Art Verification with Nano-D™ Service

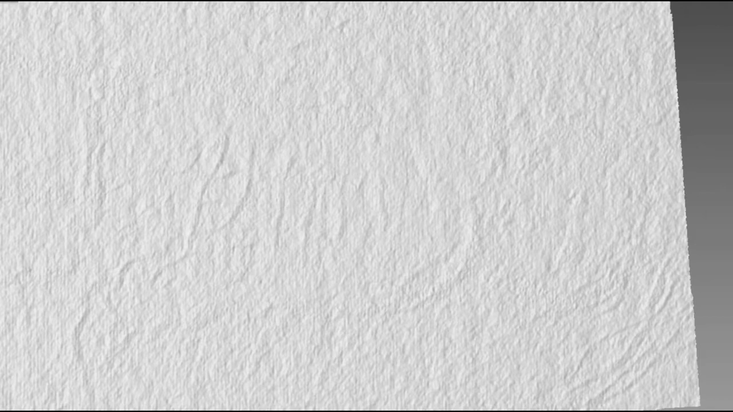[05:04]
This nanoscale capability provides the extremely high resolution, which can be used to perform digital comparison.
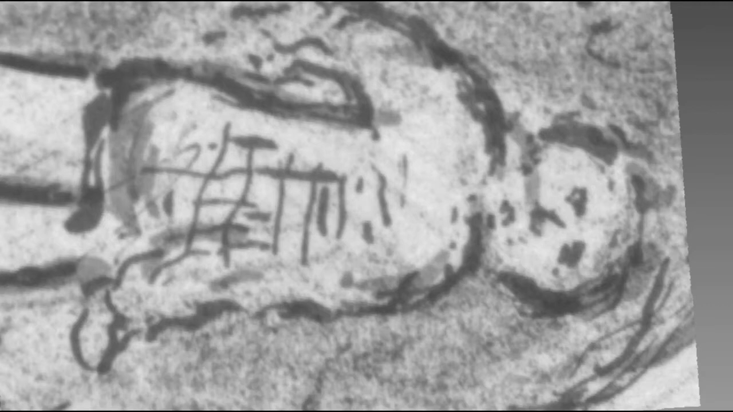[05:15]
Switching to the photographic view again, and then back to the NanoD view.
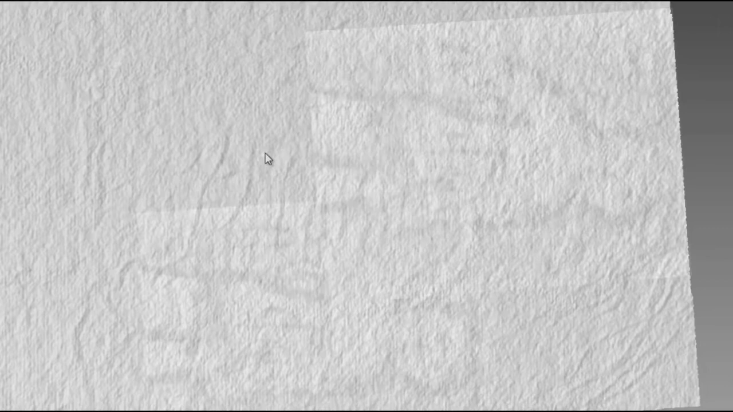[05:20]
The printed part is clearly visible here as well.
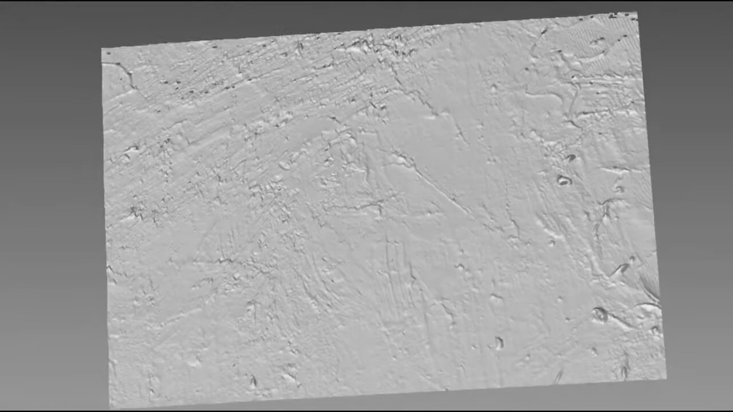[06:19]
Since the NanoD system creates a high resolution,
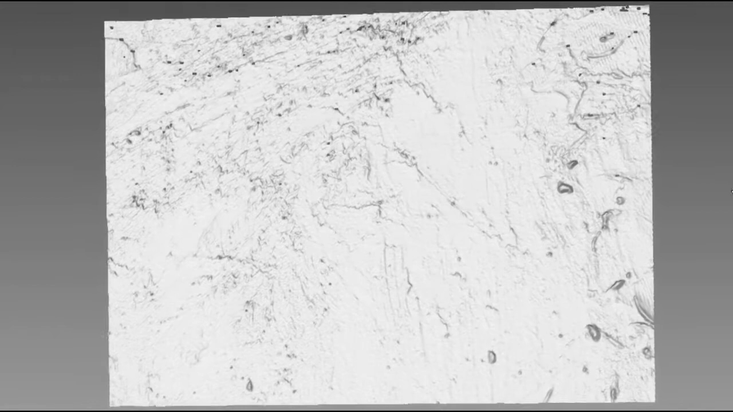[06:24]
3D image of any surface, it can be used for any art medium, such as sculptures,
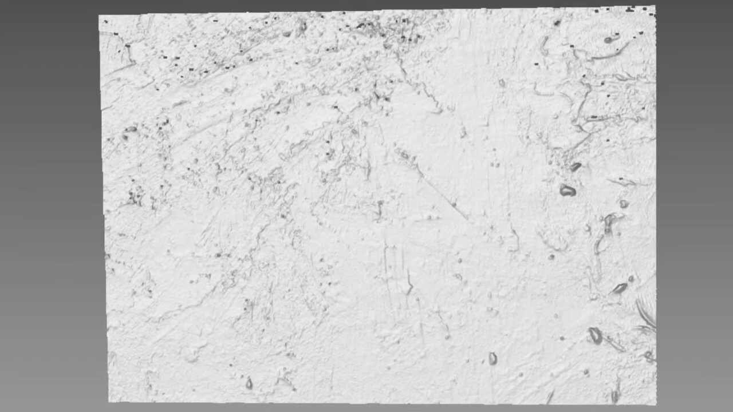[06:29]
paintings, and even paper-based graphic works.